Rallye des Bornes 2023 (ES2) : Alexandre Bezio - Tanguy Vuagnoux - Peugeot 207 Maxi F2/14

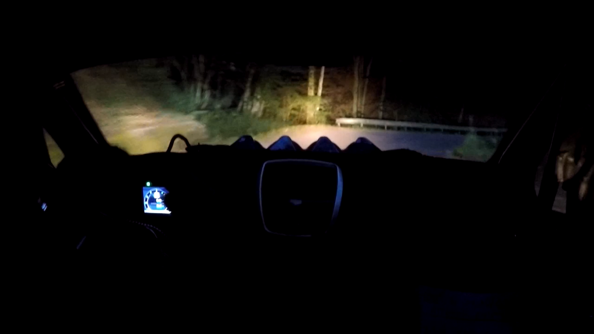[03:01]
50 mètres, droite 140. Sur gauche 140. Corde. Sur rubé.